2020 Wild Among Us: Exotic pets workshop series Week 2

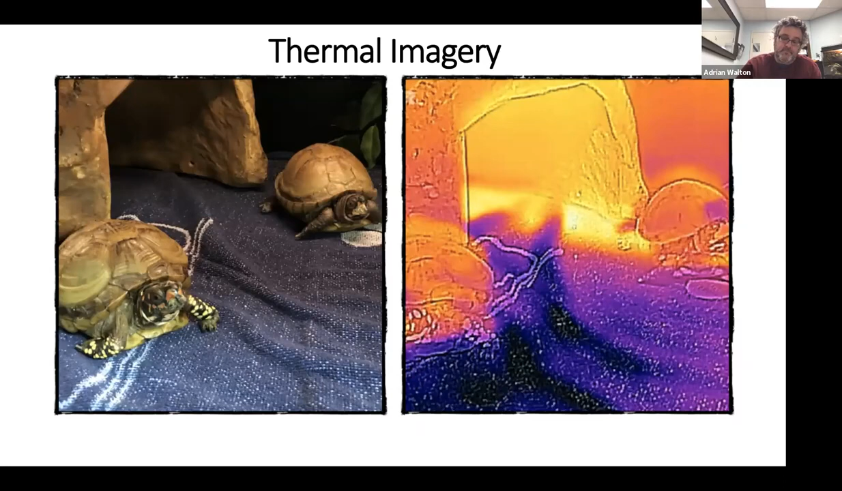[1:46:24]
And by having digital thermometer, you can say, look, there's only one area that has enough heat for these animals. The rest of it's way too cold. And you can get the FLIR imaging for your cell phone for under $500.